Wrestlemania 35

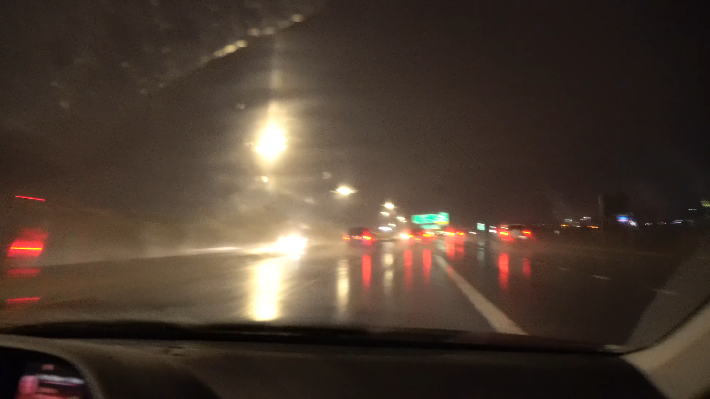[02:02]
We enter in Syracuse right now. Scotty B Dog still on the home.
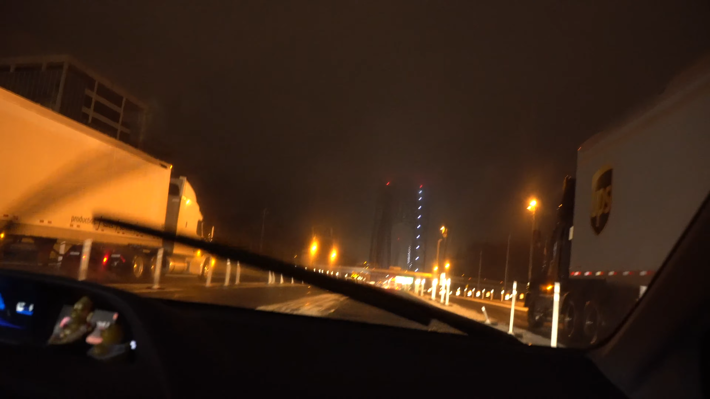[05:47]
Crazy bridge! Oh, oh no! Look at the crazy bridge!
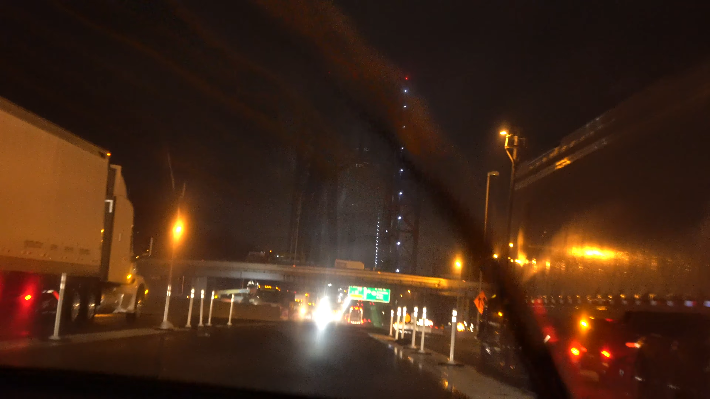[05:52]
I can't do this, mate! This bridge is awfully spooky, mate! Tractor trailers, I don't know what to do! Yo, you wanna climb? You wanna climb this crazy bridge? Bridge, bro! Yo, mate! It's so high, mate! This bridge is so crazy. Lit. Hey. Let's get it.